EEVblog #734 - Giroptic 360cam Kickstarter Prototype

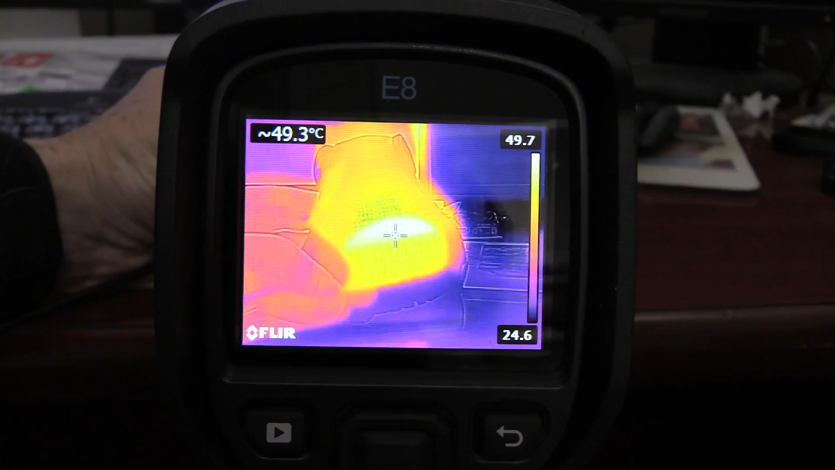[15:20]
On screen: spot 49.3°C
and you can see that the processor hotspot is now up to 50 odd, and the bottom is now up to 45. So that's to be expected because you're generating heat in the bottom, that's going to radiate to the top as well, increasing that
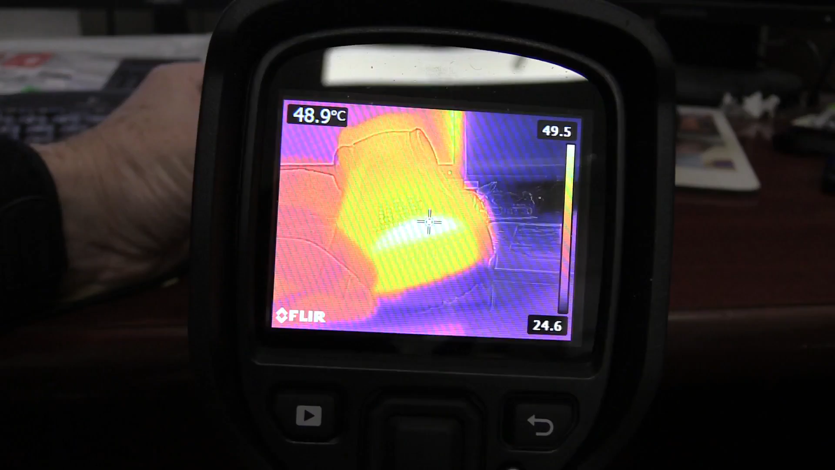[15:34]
On screen: spot 48.9°C
the average temperature in the top half. So you can't shoot video while it's doing USB
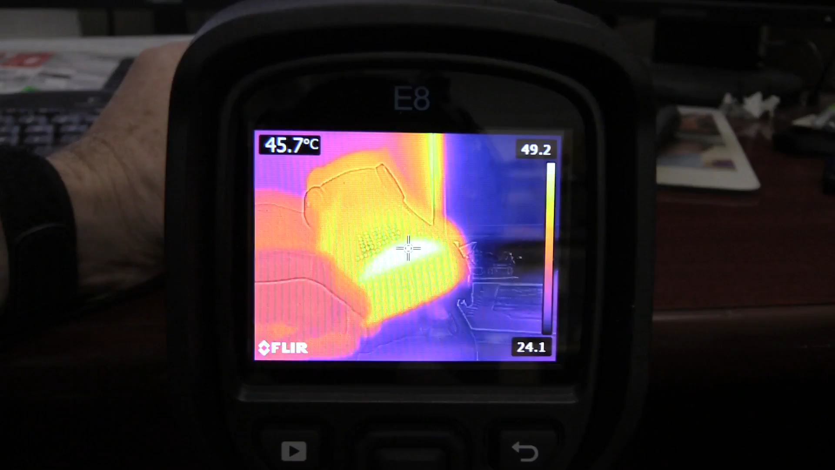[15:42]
On screen: spot 45.7°C
charging, but that's just another data point for you, about 50. We've only had it going for like a few minutes on the USB charger, 5 minutes. And here's their development kit box that they shipped it in.